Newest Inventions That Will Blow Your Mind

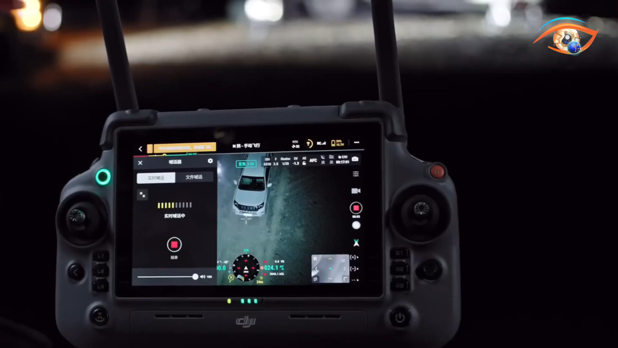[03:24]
IR cut filter and NIR auxiliary lighting effective up to 100m.